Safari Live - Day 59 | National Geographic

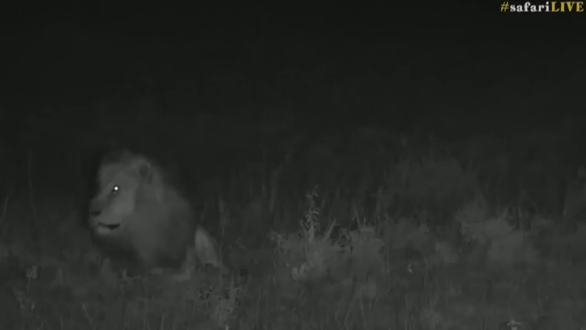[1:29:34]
Mm-mm, lions. Don't be like that. I heard that these boys are notorious for playing the guides. I heard that they teased Scott, but eventually his patience wore off. Well, he didn't wear off. But his patience was well worth it, and they did let out a big roar.
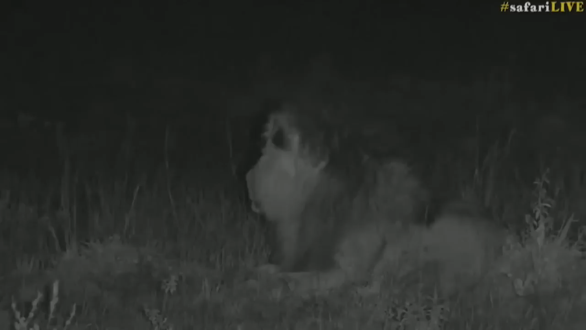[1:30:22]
There we go. There's the third boy.
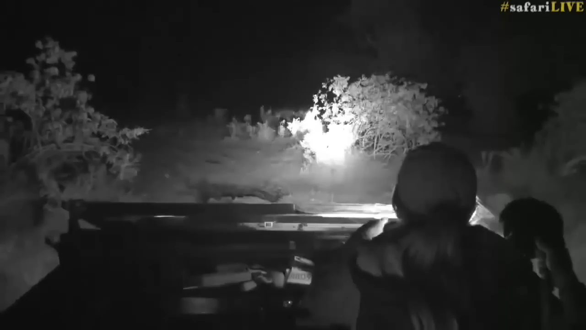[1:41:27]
Where's our white-tailed mongoose gone now? It's here, somewhere.
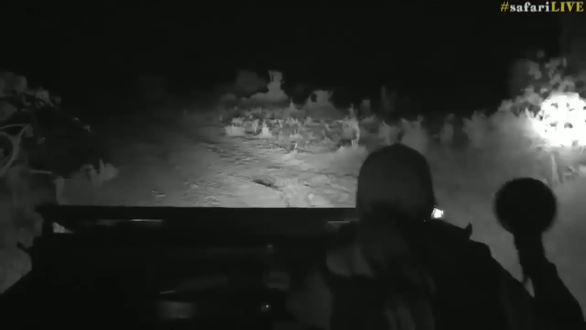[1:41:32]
I wasn't too scared. It's actually quite relaxed, but maybe now that I'm driving right up to it, probably not. There it is. Ta-da! It tried to trick us. Stop trying to trick us, mongoose. Hang on, I have to move again. It's going to the edge of that tree. Hang on. It's behind that shrub now. I'm just trying to see where it's coming out. So I've got my spotlight on. I can use the spotlight on this thing though. It doesn't mind it too much. It is just, they are just nervous creatures, full stop. Okay, let me go forward.
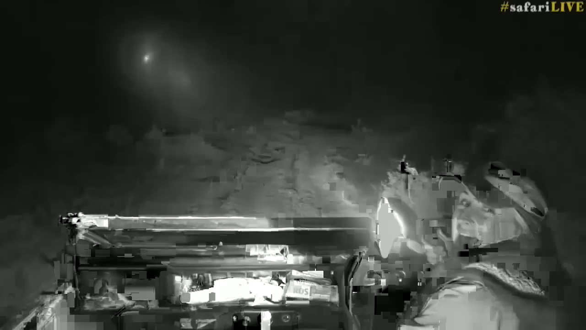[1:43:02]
And the L8s are back out again tonight. I can confirm this because they've crawled all the way up my legs already and they're also flying into my head and into the lights.
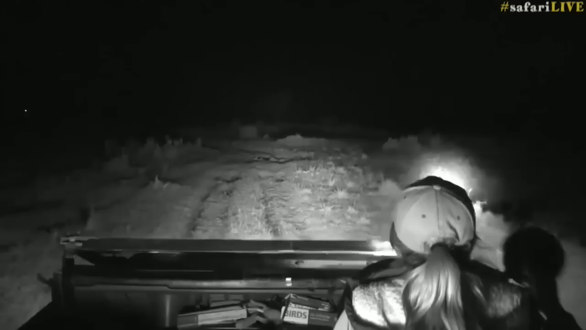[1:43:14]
So that is very good news for us, or for those that want to see little small nocturnal creatures. We might have a good chance this evening. We could see owls, which are very exciting. We don't often see owls of the Mara. We could see more white-tailed mongoose, snakes. I would like to see a rock python. I would also like to see a brown house snake eating L8s. I would like to see some frogs, maybe some bullfrogs feasting upon them too. Bats? Well, no, maybe not bats. Well, I said bats.
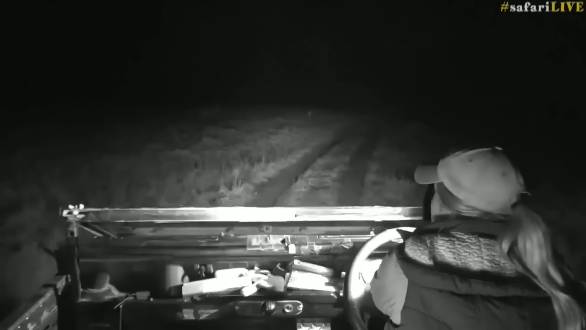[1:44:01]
Give me all the hilarious sightings. Okay, wait, we're gonna find another one, I'm convinced. So I'm concentrating now because I'm looking for the reflection of the eyes. Where are you? Or we're gonna find a striped polecat. Oh, I see eyes. I see it, it's running. It's a something. I'm sure it's another white-tailed mongoose. Hold on, a little bit bumpy.
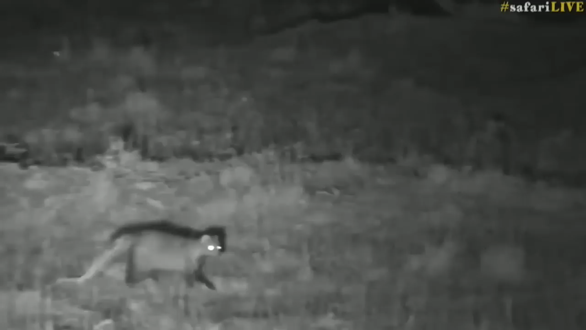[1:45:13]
And so very, very much like what a hyena would do, something similar to that. This was quite cool, so it's obviously on a little territorial patrol.
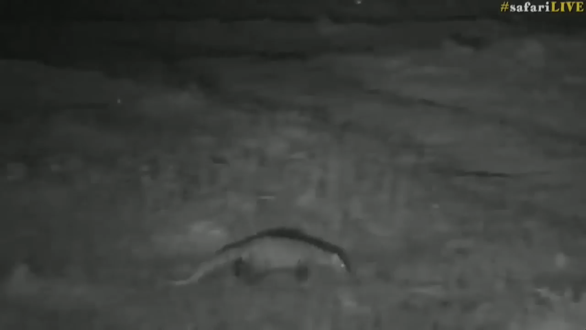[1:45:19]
Very exciting. Let's see mating mongoose. I'm trying to follow it with the spotlight because it's just a little bit too far away for the infrared lights.
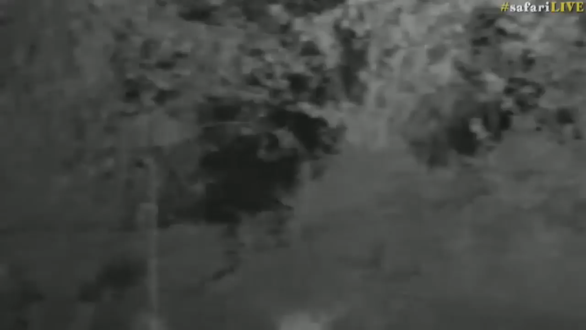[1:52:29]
Perfect spot for a genet. There it is, hopping about. See it jumping around? Oh my goodness, I wish my spotlight was stronger. What is it doing in there? I wonder if it's just chasing after and leaping into the air after all the alates. Is it going to come out again, genet, please? I was very excited. I've never seen a genet bounce around so much in my entire life. Very cool. Anyways, it's now gone into the tree line.
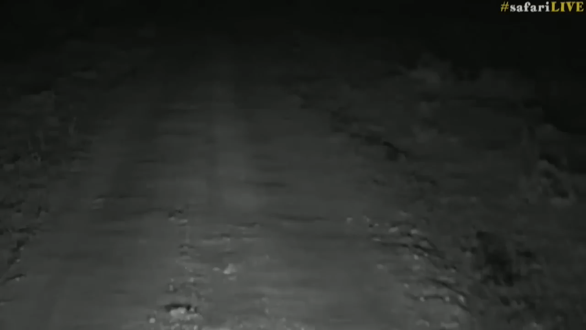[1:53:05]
We might find more. Let's look. Let's search. Let's be like Rihanna and search. Just joking. I hope that song is now stuck in all of your heads. Ha ha ha, I'm so evil. Okay, let's... And it's also not the lyrics, I know. Don't worry, in case you think... Oh, hyena. Hi, hyena. Where are you running to?
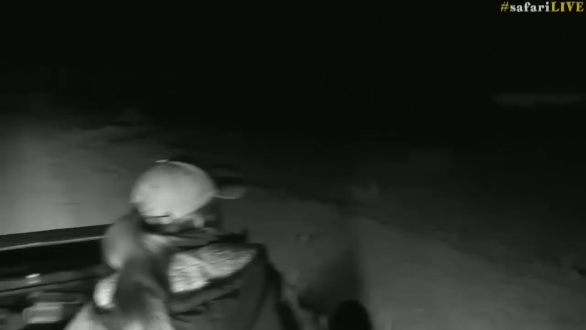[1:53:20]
Shall we run with you? Well, I won't. I'm just going to drive the car very slowly next to the hyena as it walks.
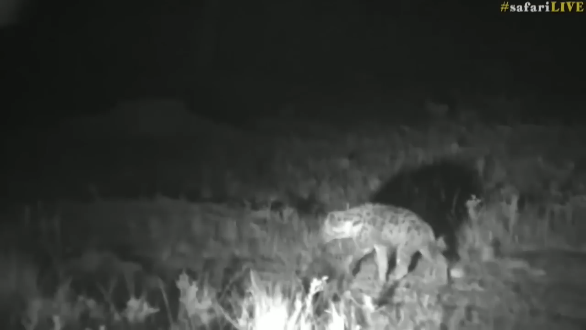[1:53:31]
Now, I've also got my spotlight out. I'm using it tonight.
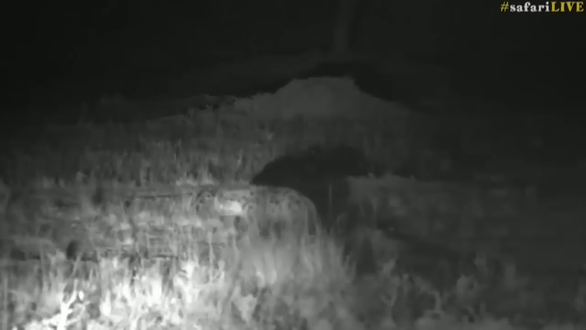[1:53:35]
Not too much, though. Just every now and then.
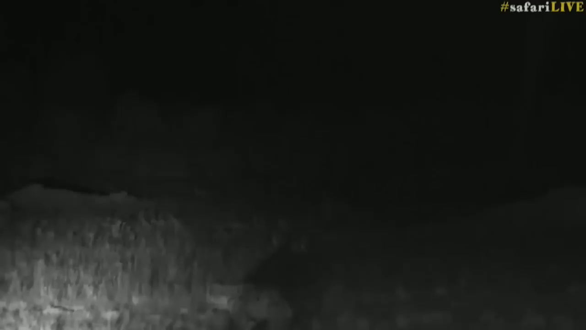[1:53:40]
Again, it's just using it to enhance the infrared light. It's very far away. How cool is that shadow that it's casting, though? It's quite eerie. Looks a bit like a werewolf. Actually, no, that reminds me of a brown hyena, the shadow that it's casting. Just stopping, having a little look around.
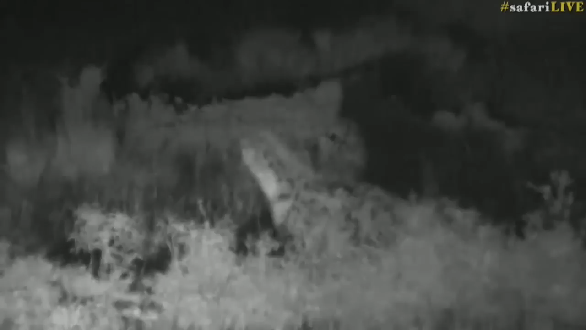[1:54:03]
You might even see the alates buzzing about. What have you heard? Listening very carefully to what the night has to say. Changing direction completely now, so something must have intrigued it. It's now going west rather than south. Very interesting. I love seeing all these critters of the night, don't you? I just assume that you've all said, yes, Taylor, of course.